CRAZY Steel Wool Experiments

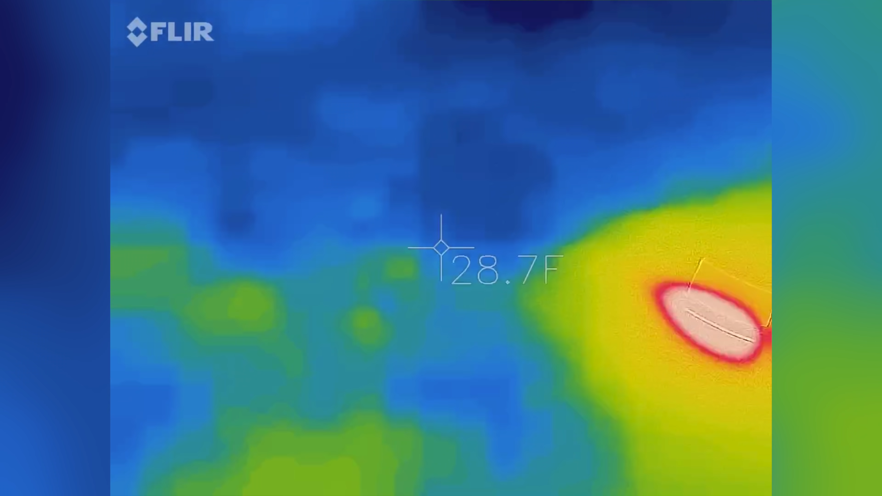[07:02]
On screen: spot 28.7°F
Look, this is the hose. You can see the hose and it's full of water.
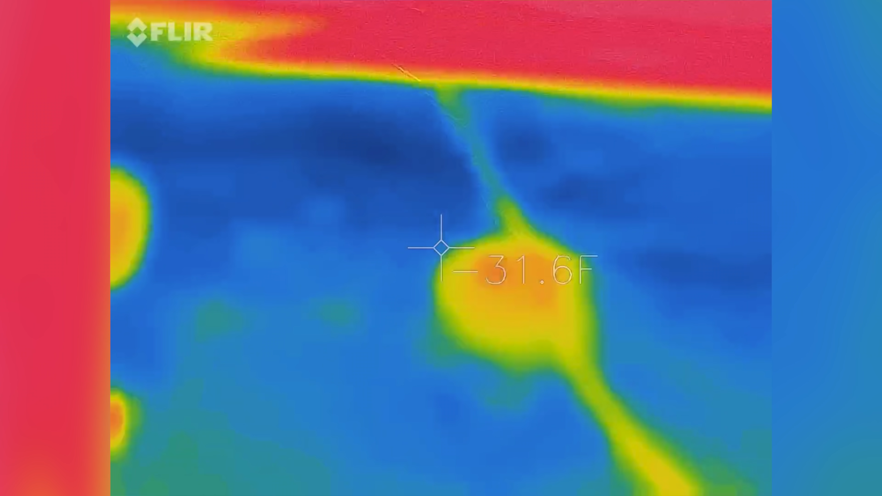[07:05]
On screen: spot 31.6°F
Check this out.
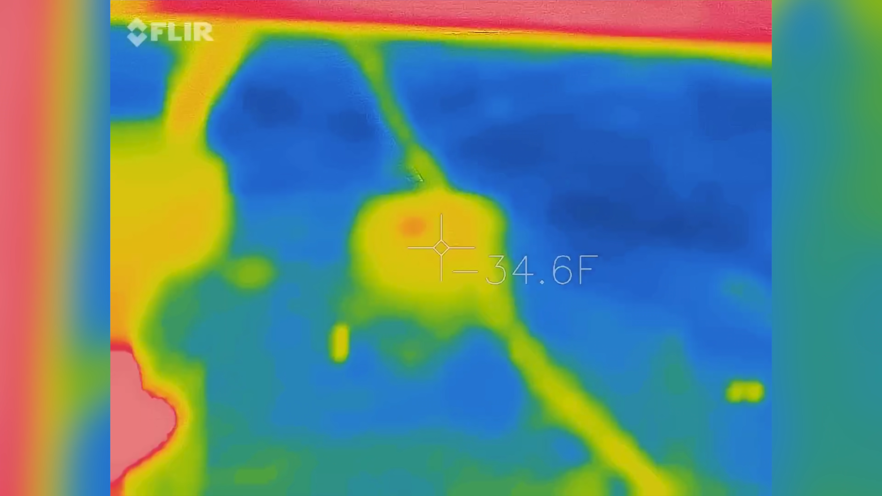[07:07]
On screen: spot 34.6°F
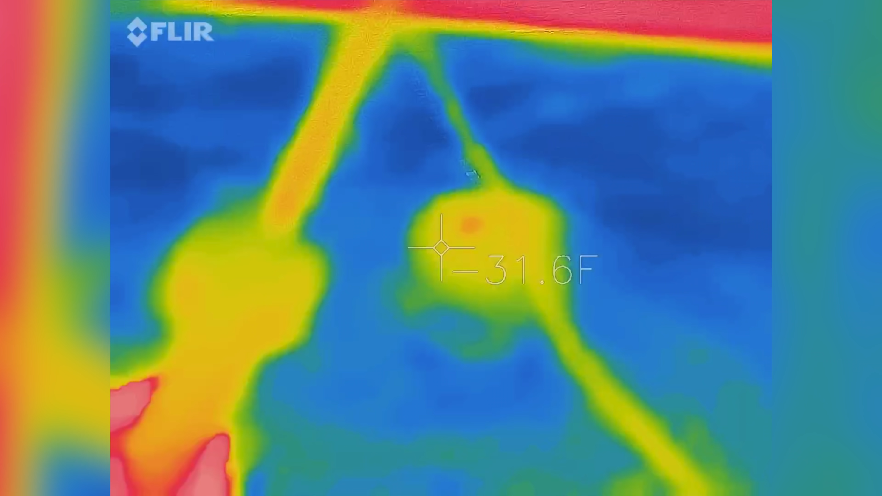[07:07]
When I spray the water. That's pretty cool.
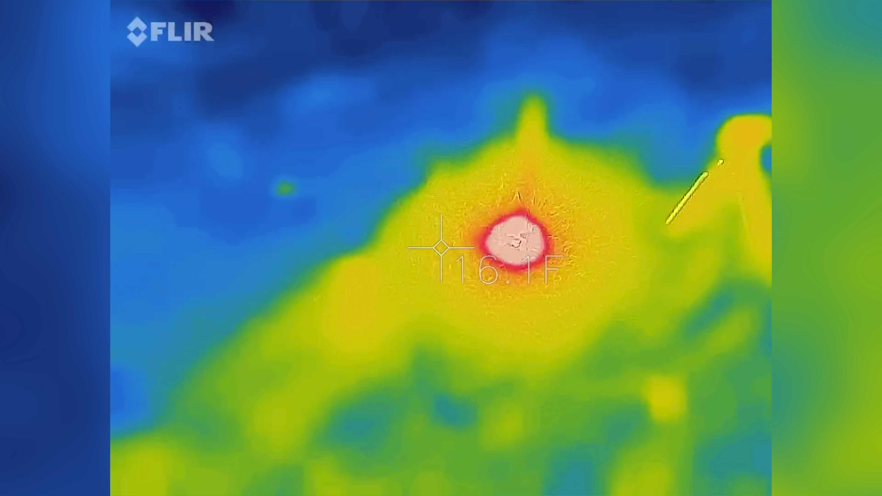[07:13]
Here, let's see what happens when I spray it on here on the flaming steel wool.
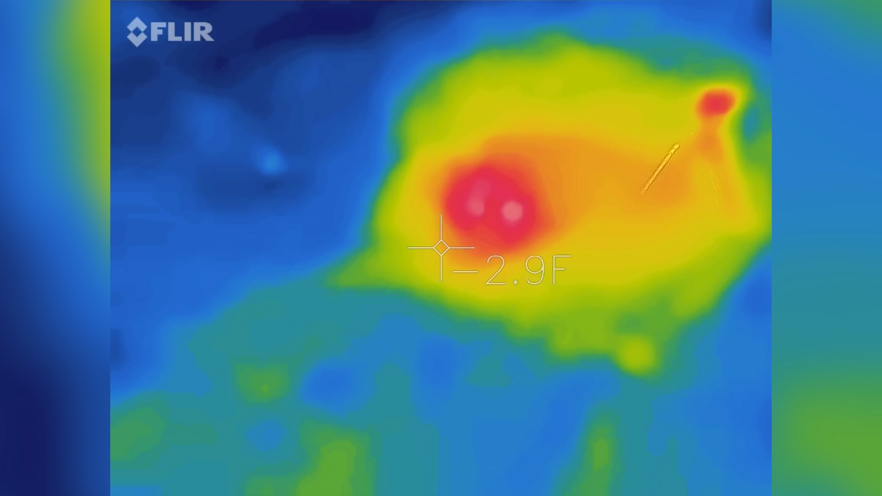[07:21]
Wow, that's still really hot in there.
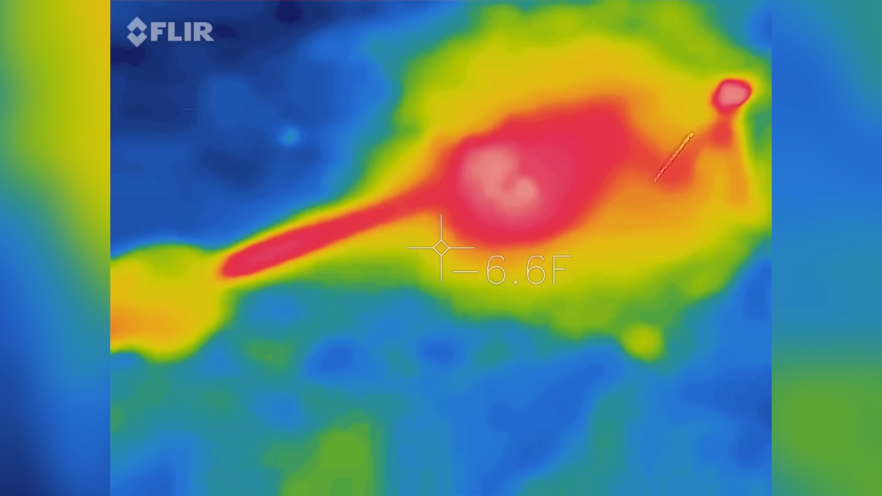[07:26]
And there it is.
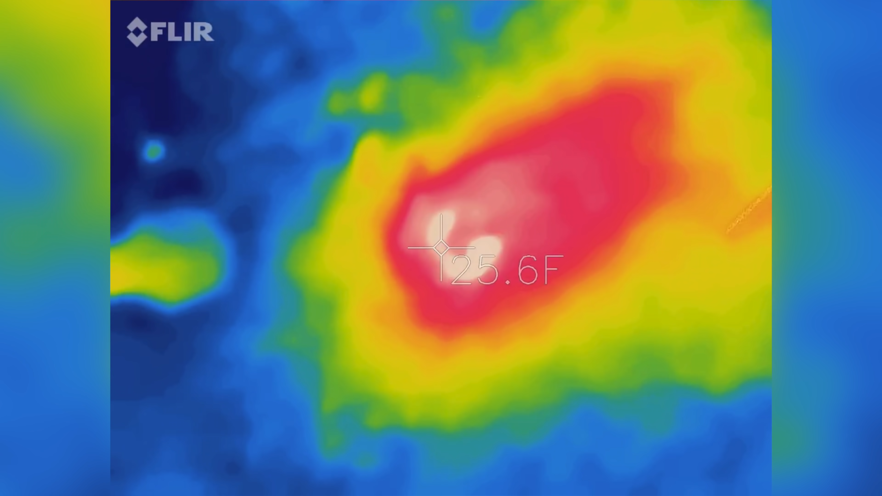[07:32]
On screen: spot 25.6°F
It's all cooled off.
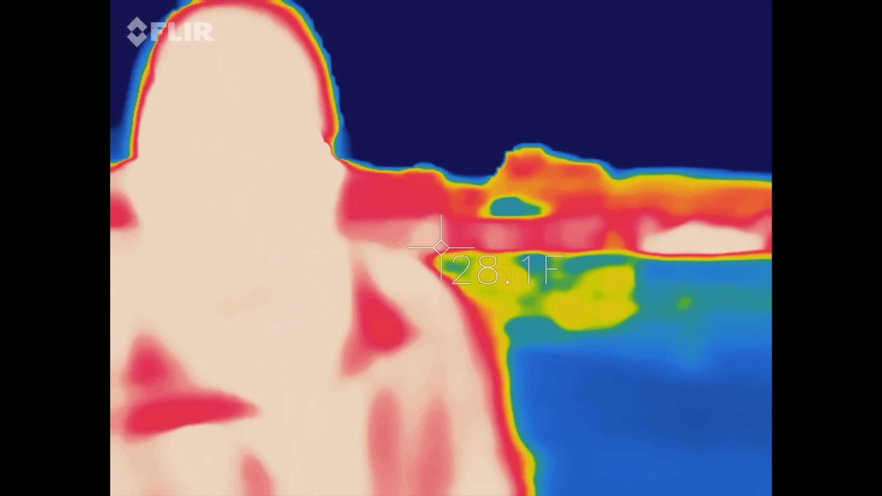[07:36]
On screen: spot 28.1°F
I really wanted to try this FLIR camera again, but I wanted to do it with a little bit of a different setting on it.
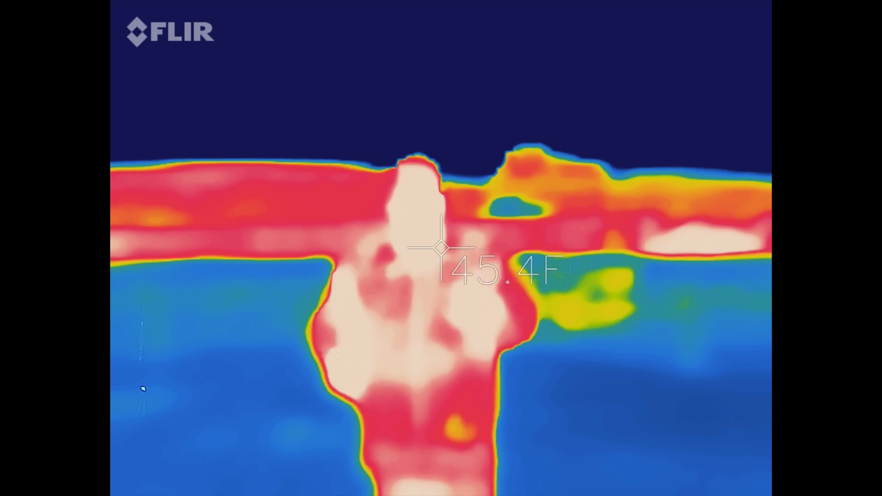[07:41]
On screen: spot 45.4°F
So maybe you can see the sparks a little bit.